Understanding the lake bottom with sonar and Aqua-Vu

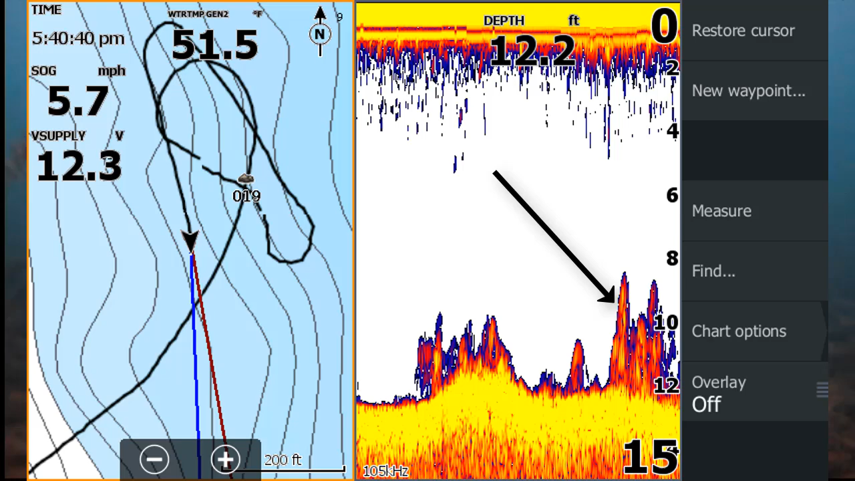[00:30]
On screen: depth 12.2 ft, water 51.5°F, speed 5.7 mph
This image is 5.7 miles an hour, and the weeds are pointed. Notice the rock pile when you slow down.
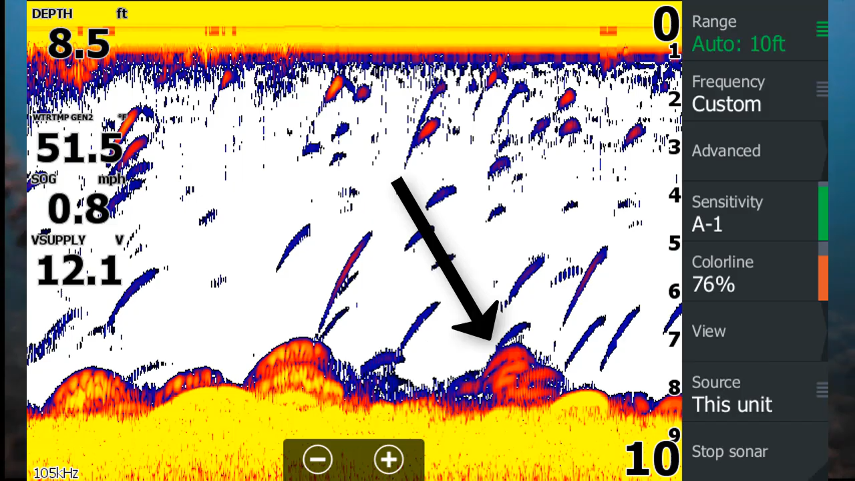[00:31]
On screen: depth 8.5 ft, speed 0.8 mph
The weeds are now under the transducer longer, so they flatten out. This is the same principle for fish under the boat.
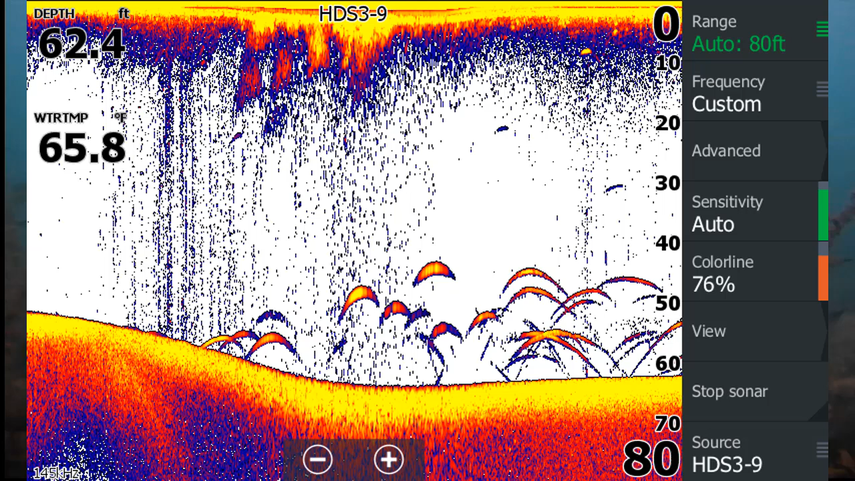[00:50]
On screen: depth 62.4 ft, water 65.8°F
Notice fish arches are longer on the right side because the boat is moving slower. On the left side, they're shorter because the boat is moving faster. The same principle applies to weeds or rocks on the bottom.
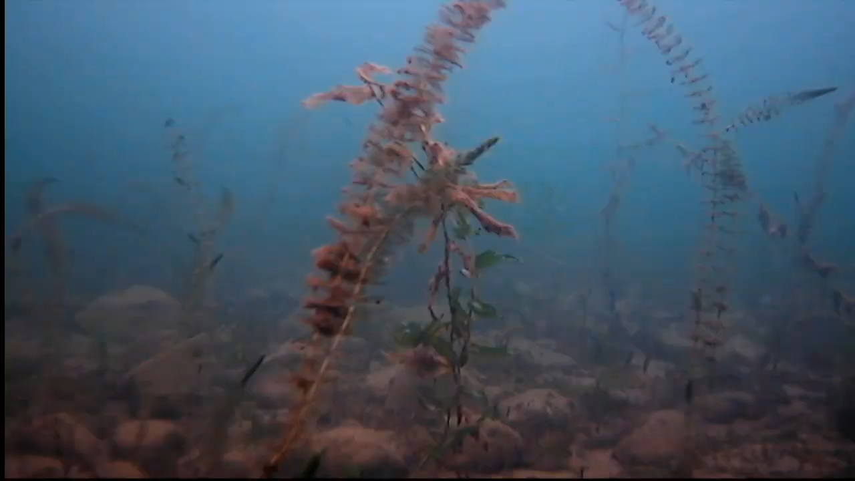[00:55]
Down imaging helps since it has better resolution.
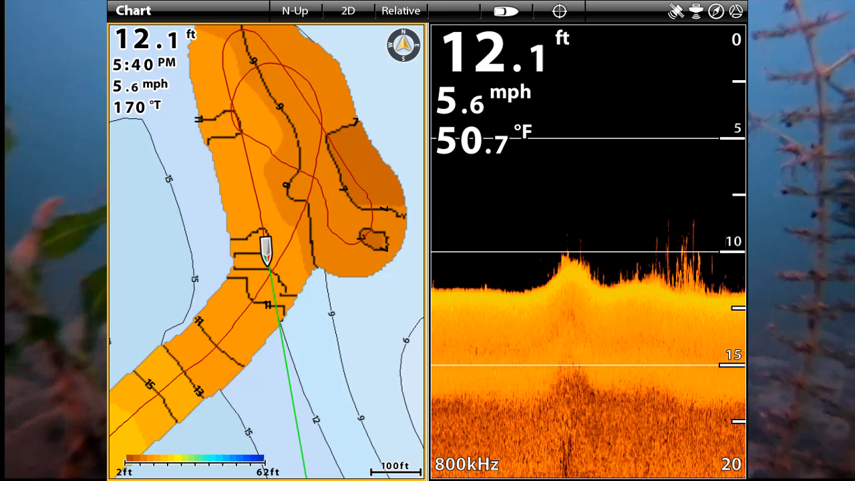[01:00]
On screen: depth 12.1 ft, water 50.7°F, speed 5.6 mph
At 5.6 miles an hour, the rock pile is pointed and the weeds are thin. When I slow down to 0.4 miles an hour, the weeds look thicker since they're under the transducer longer. It's the same principle as the fish arches and boat speed. If you're wondering about the map, it's an AutoChart Live that I use on my Hummingbird Helix.
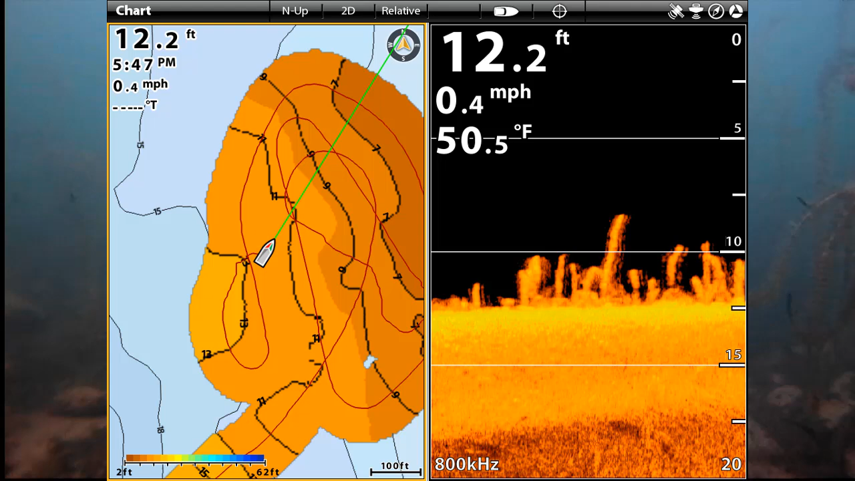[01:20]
On screen: depth 12.2 ft, water 50.5°F, speed 0.4 mph
I use it to improve the background map as I search for fish and structure. I just leave it running all the time.